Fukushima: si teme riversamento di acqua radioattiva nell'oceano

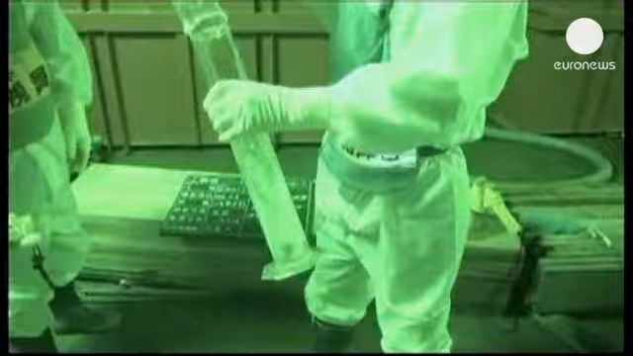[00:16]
non è stata in grado di far sapere se le acque radioattive si siano riversate nell'oceano, che si trova a soli 25 metri dal pozzo di osservazione in cui sono stati effettuati i prelievi.